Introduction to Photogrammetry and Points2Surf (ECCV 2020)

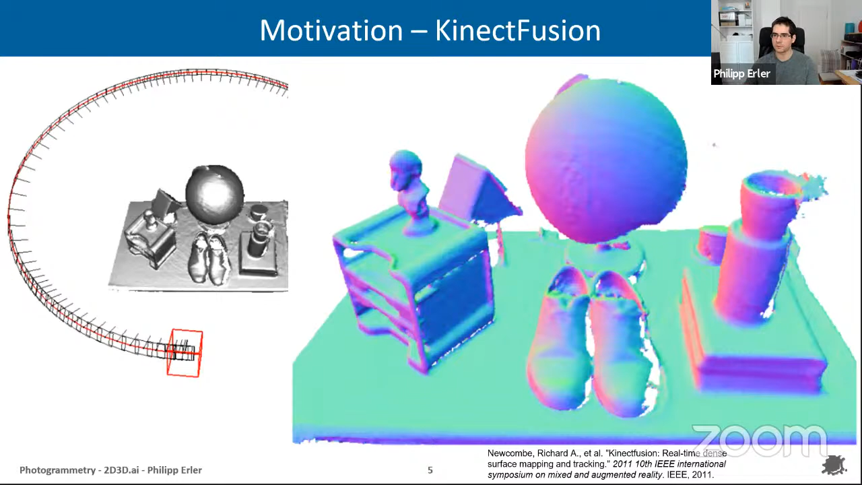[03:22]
Or you can get augmented reality and place objects that are correctly occluded by the real scene objects. Another application is this one. So just an example from Caption Reality.
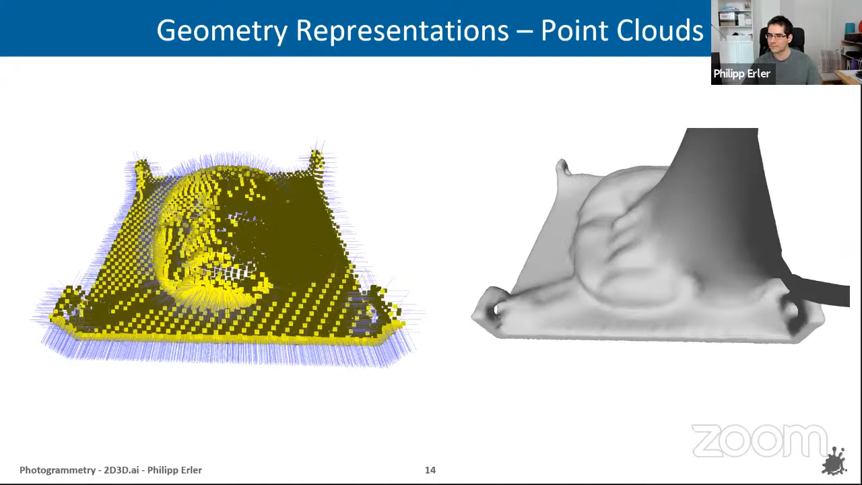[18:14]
So you would get a hole. But it would probably, you know, construct some very ugly faces. Yeah, it's a matter of algorithm. Okay. Then let's move on to explicit surfaces. I'm not sure how many of you are into computer graphics. I think most of us.
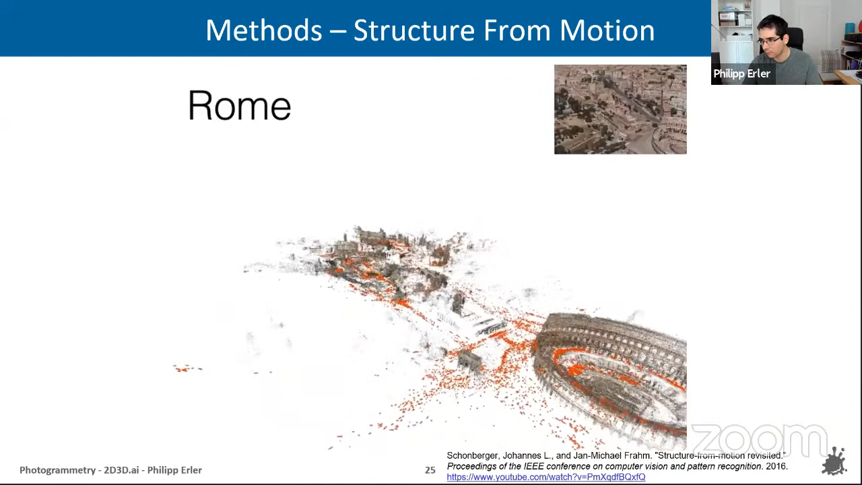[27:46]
what means a sparse point cloud in this case. So you can also see that when you don't have anyone taking a photo from a certain angle,
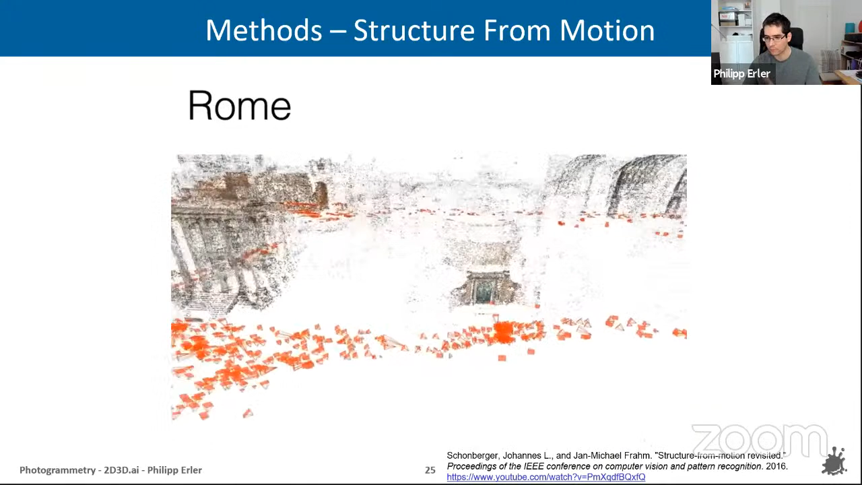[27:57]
then you don't have points in this point cloud at this place. So there's a
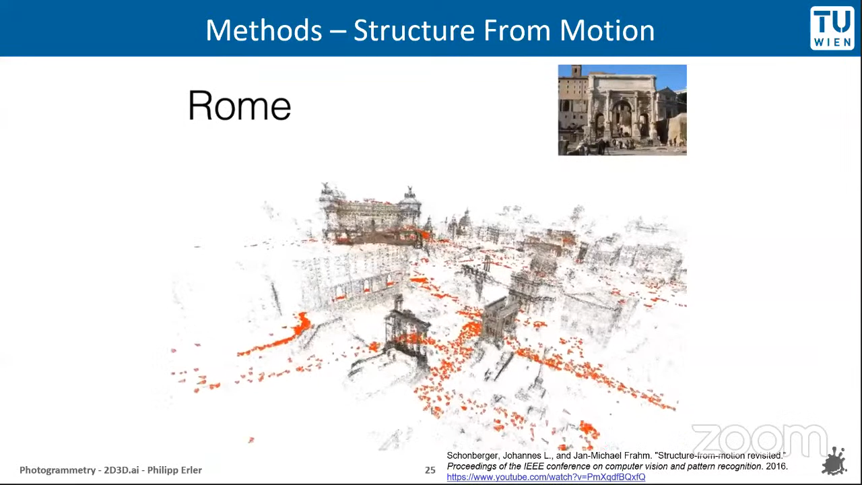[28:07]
rule of thumb for the photos that you should have.
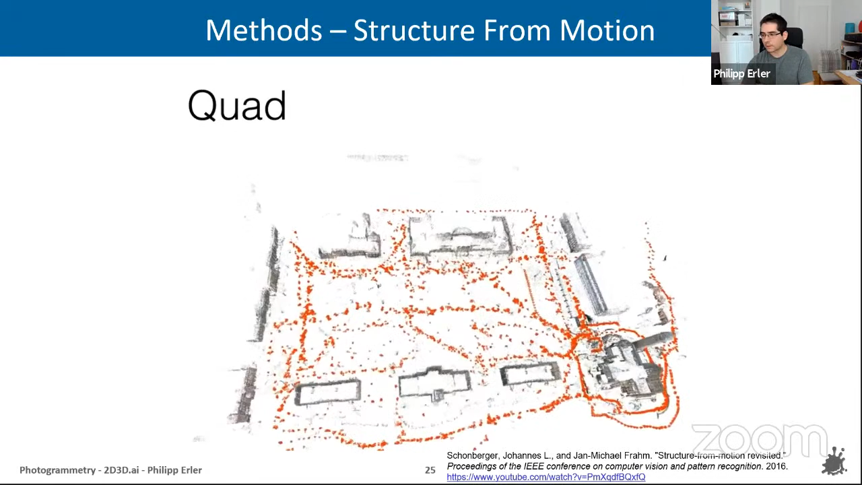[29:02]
And yeah, you should have the same camera for all photos and the same settings or properties of the camera.
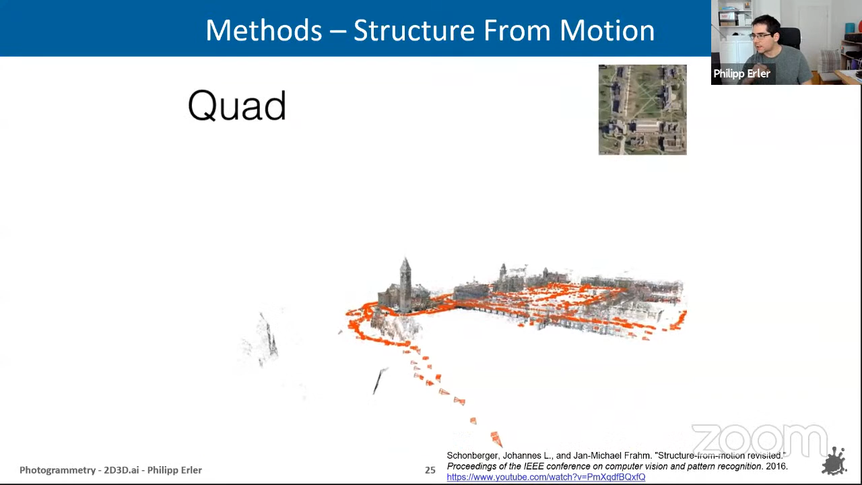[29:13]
Yeah, but if you don't have those photos or those requirements, then you can still get some results, but you will have a bit larger error.
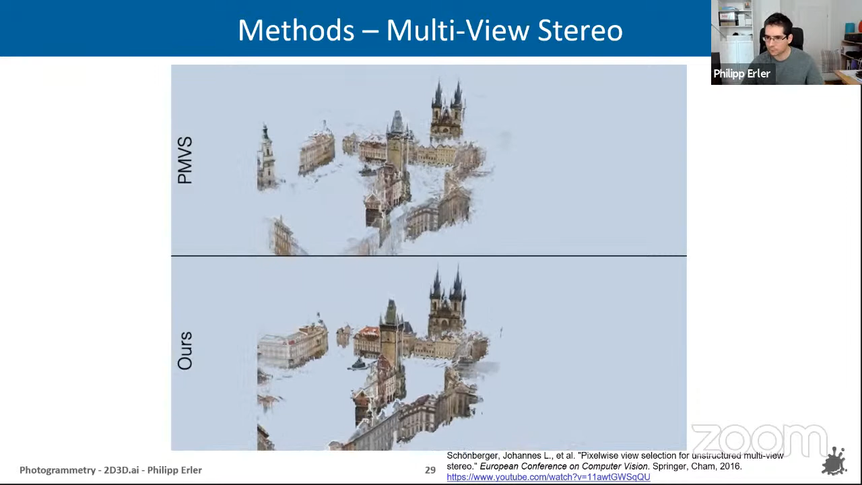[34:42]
But in this example, which is also included in CoreMap, you have a sparse point cloud as input,
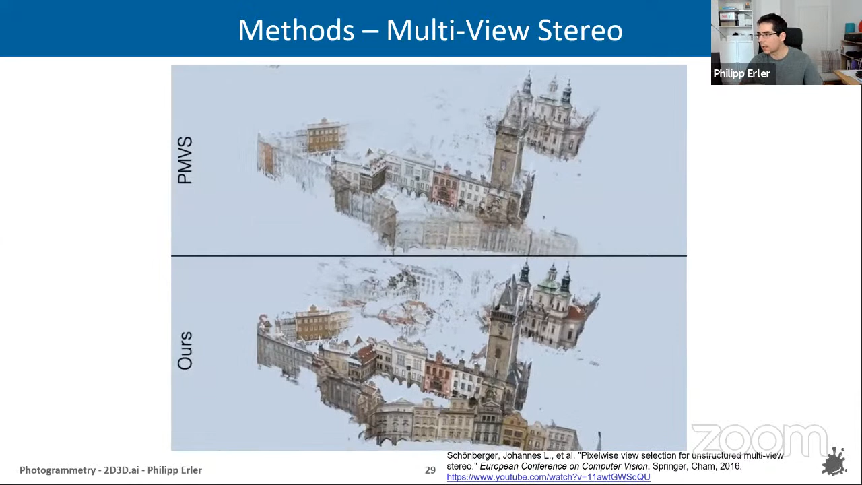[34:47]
and you get a dense point cloud as output.
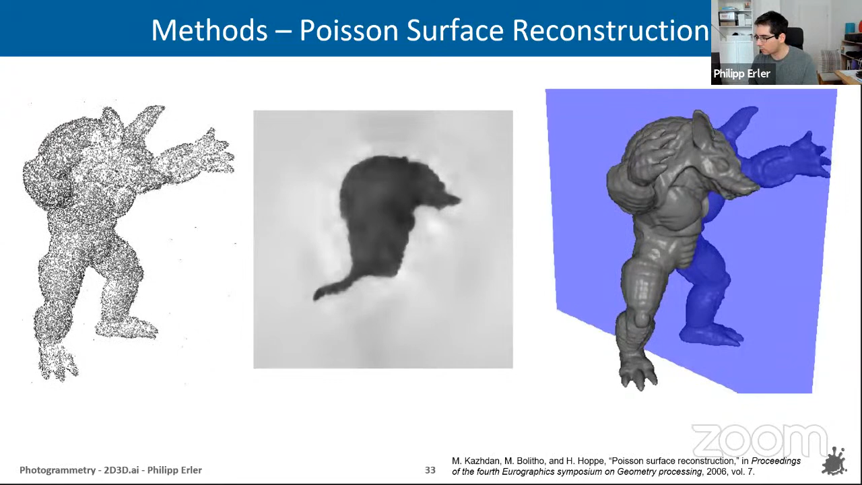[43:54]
And on the right, that's reconstructed object with the cutting plane. And there is an improved version of it.
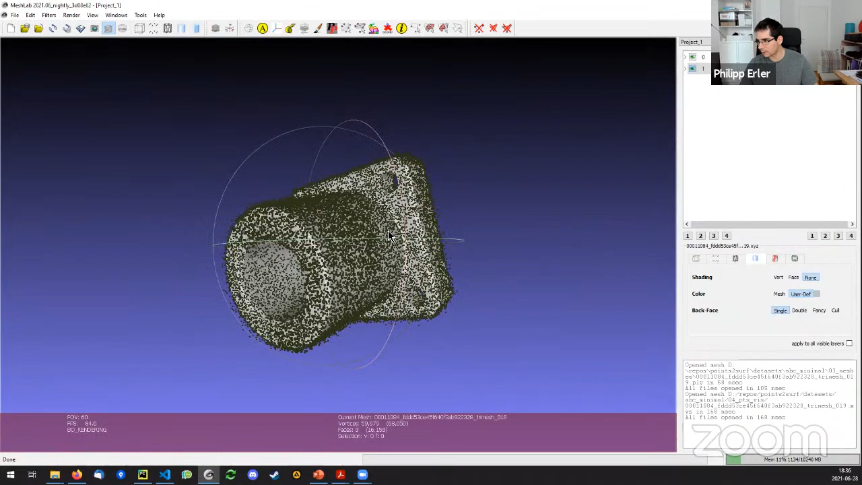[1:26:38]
you can see it has a lot of noise so it's actually quite a strong noise for many examples in my work and also here you can see you can see my cursor right yes we can see okay so you can see here scan shadows that's important for the reconstruction because well the construction without scan shadows is quite simple
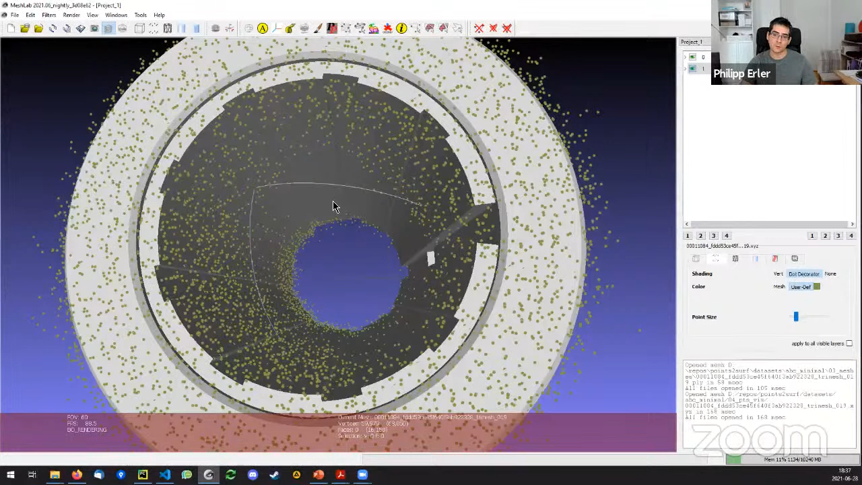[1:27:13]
but with scan shadows you have a neural network that sort of has an idea how a closed object should look like so it can more or less to in this kind of information um
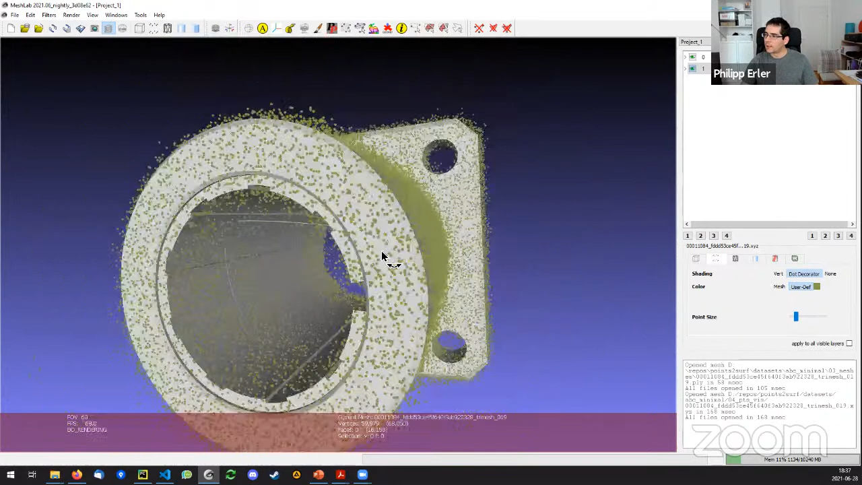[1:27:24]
so this point cloud is then the input see it's around 60k points so it's uh quite tiny compared to uh yeah reconstruction from um landscapes for example uh and that's probably the reason why points to serve doesn't work so much so well with large point clouds and then we need for the training
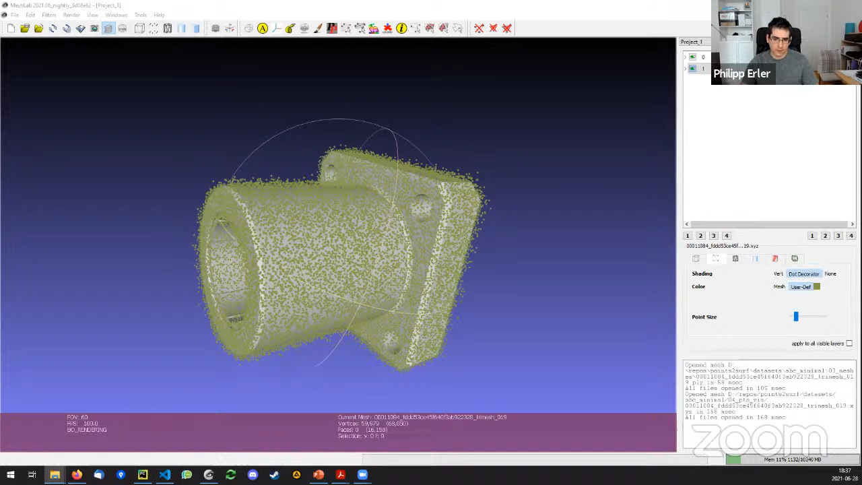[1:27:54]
sdf samples which look like this